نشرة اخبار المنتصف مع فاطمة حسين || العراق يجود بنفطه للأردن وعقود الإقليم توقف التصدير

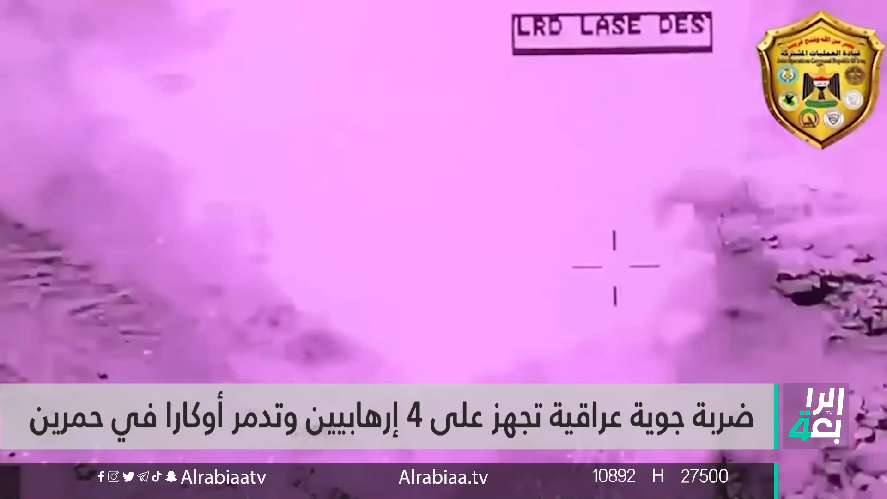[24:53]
وجه ضربة جوية ناجحة في حمرين ضمن قاطع عمليات ديالة أسفرت عن قتل أربعة إرهابيين وتدمير أوكار ومظافات تابعة لهم